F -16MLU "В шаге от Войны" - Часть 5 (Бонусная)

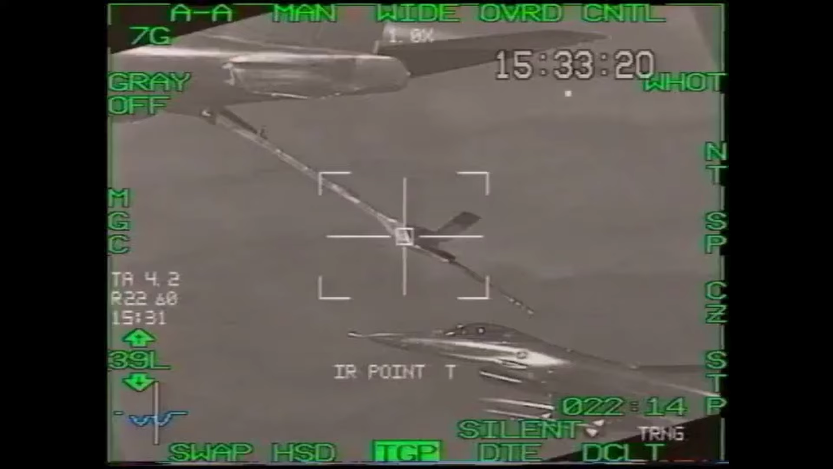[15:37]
с ик-наведением AM-9 Sidewindor плюс встроенную 20-мм авиапушку,
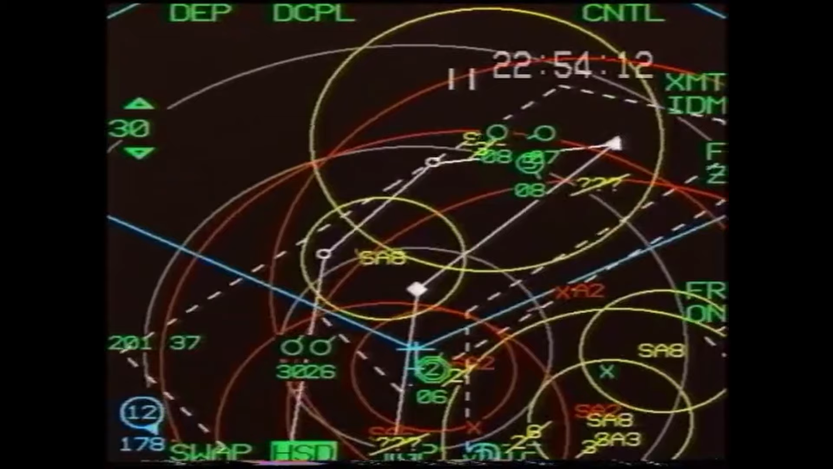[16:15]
В режиме Track While Scan F-16 MLU способен сопровождать
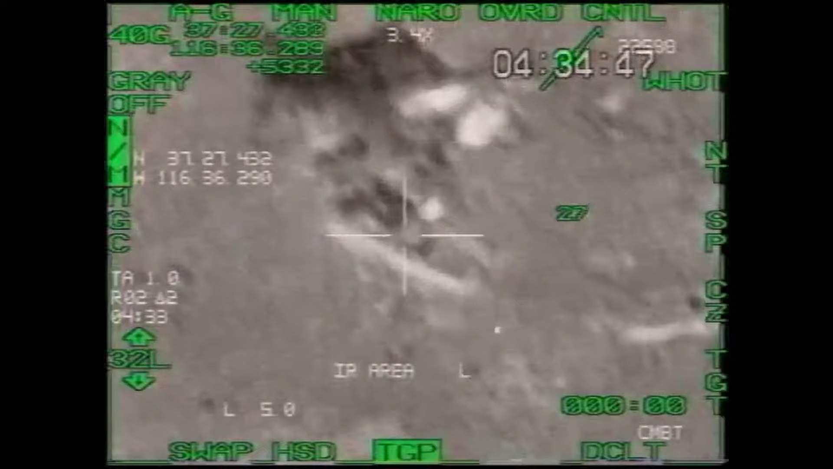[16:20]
10 целей и обстреливать 6 из них при использовании ракеты АМ-120 АМРА.